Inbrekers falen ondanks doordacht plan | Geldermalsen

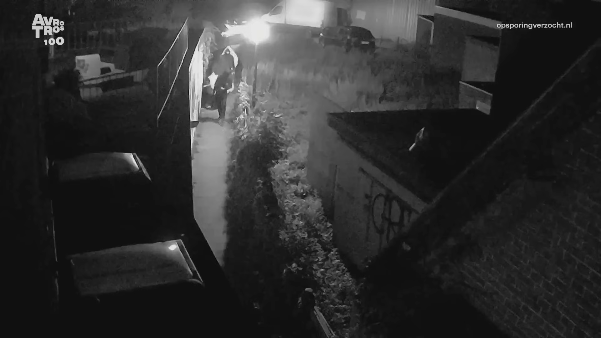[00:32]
Maar uiteindelijk gaan ze met z'n vieren. Ze hebben blijkbaar grootse plannen met twee big bags voor hun buit... ...en naast sloophamers ook nog een zogenaamde doorslijper.
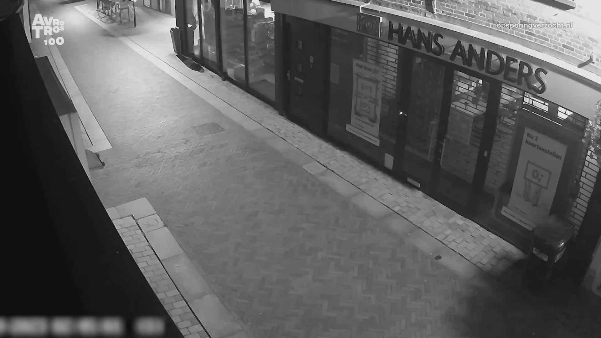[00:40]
Kijk alvast of u iets aan hen herkent.
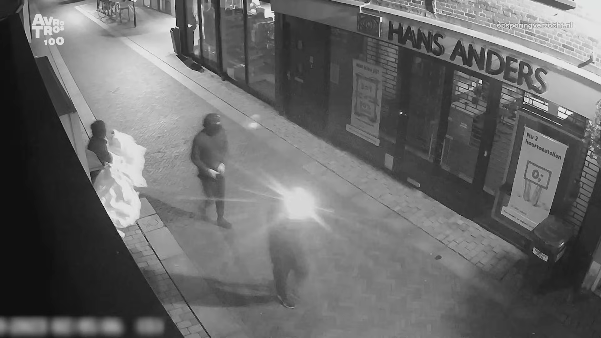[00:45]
Ze gaan aan de slag. Eerst stellen ze zich op. Er is een duidelijke rolverdeling.